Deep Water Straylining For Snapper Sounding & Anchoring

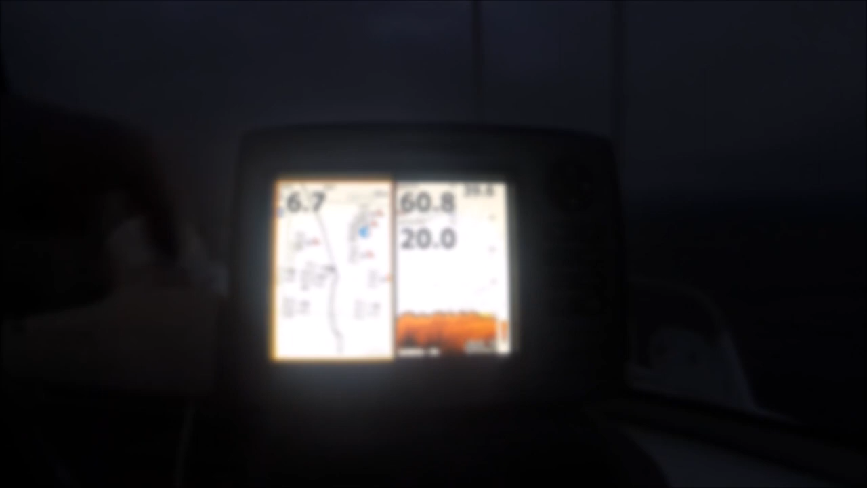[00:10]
I've got the sound turned right up getting a bit of interference from the boat but I want to see what's on the bottom there's a bit of structure there these are all fish these
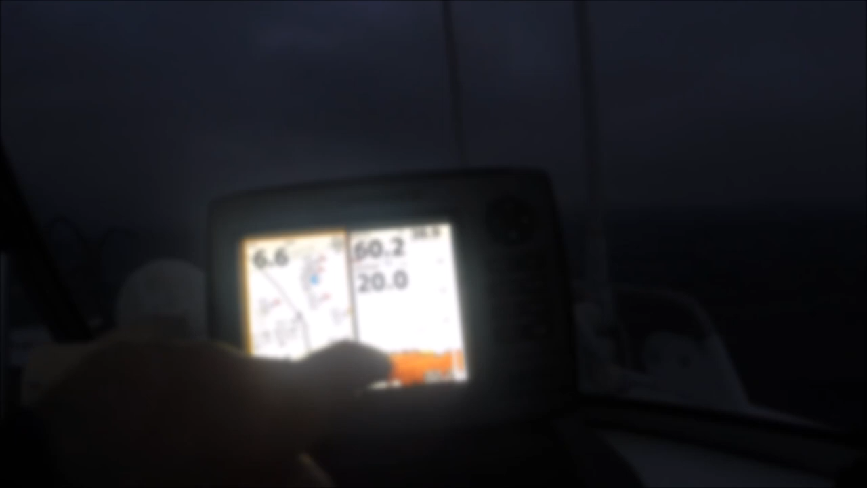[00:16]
little things yeah here they are
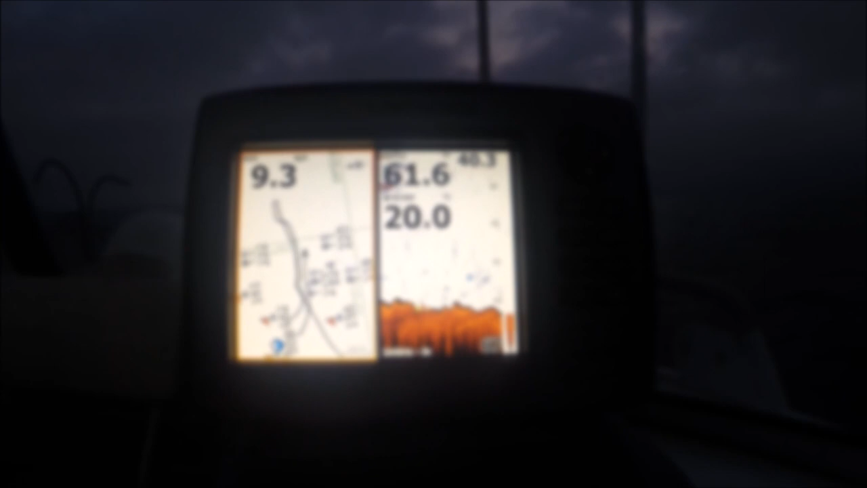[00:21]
so you can see like that's the hump it's 63 here and it goes drops off here so you can see where I am so I'm gonna anchor up somewhere here and hopefully be able to bring them in but these are all snapper they're all snapper
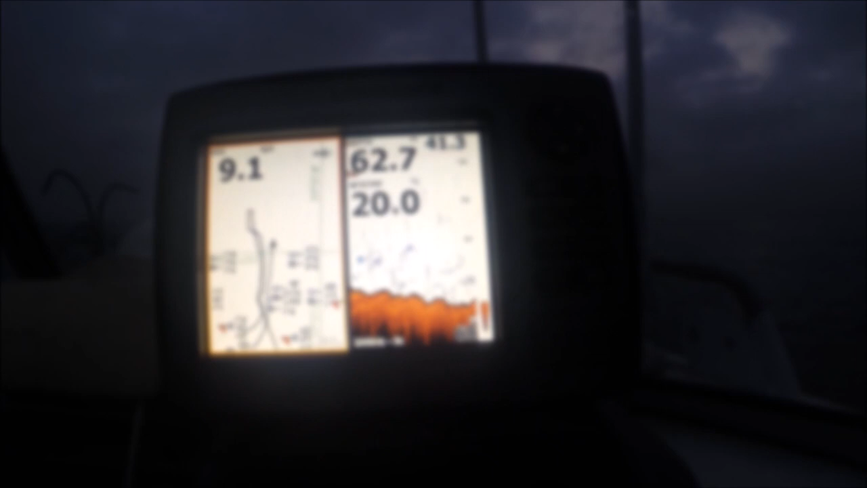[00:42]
so they're sitting just on this side of the hump alrighty let's try the anchor and see if we can do some damage eh but
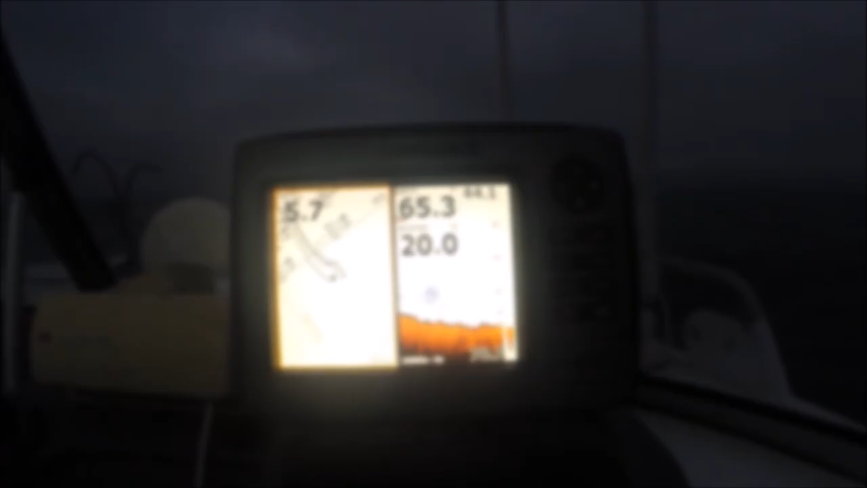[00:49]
one thing I've got to tell you when you don't fish a lot um
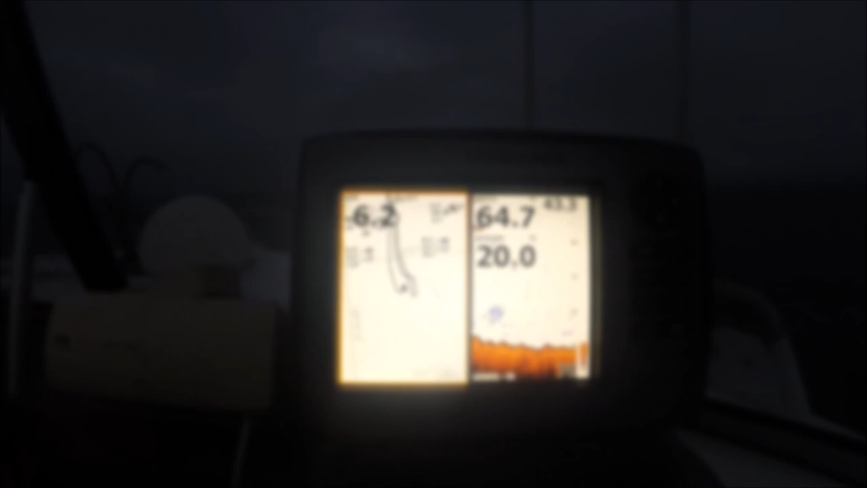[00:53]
you don't know where to anchor you know the fish are there but you don't know which way the current's going you can tell where the wind's gonna push up these are all snapper but I haven't been snapper
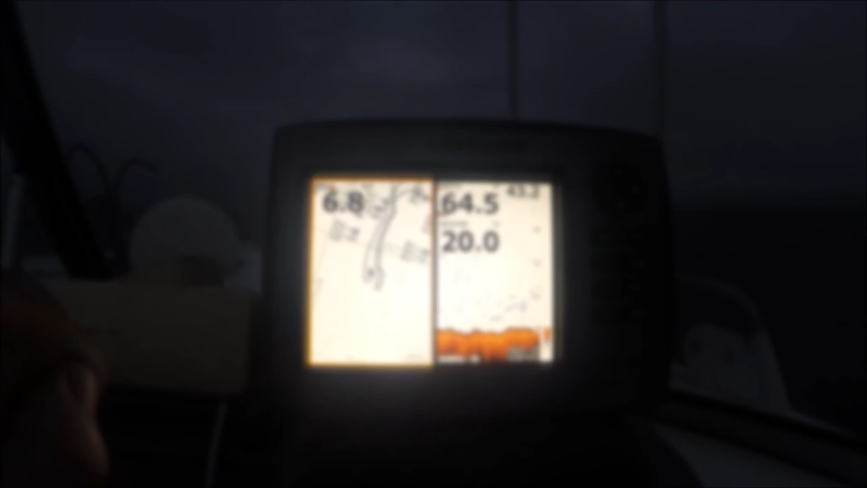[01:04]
fishing for probably a couple months now so I don't really know what the water's doing which way that's running so I know I want to anchor here or I want to fish here but do I anchor here do I anchor here
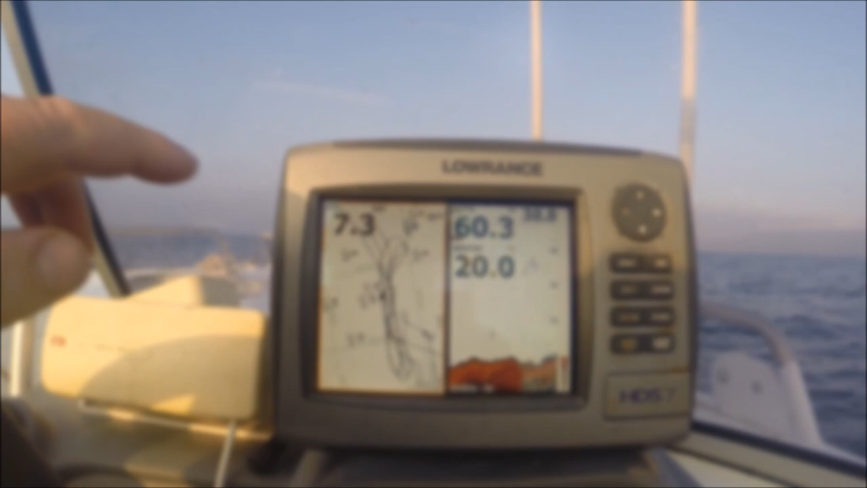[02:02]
about where I want to be now I'm going to turn south if you watch I'm actually going to turn south see this look at that big drop off here that's where the fish will be sitting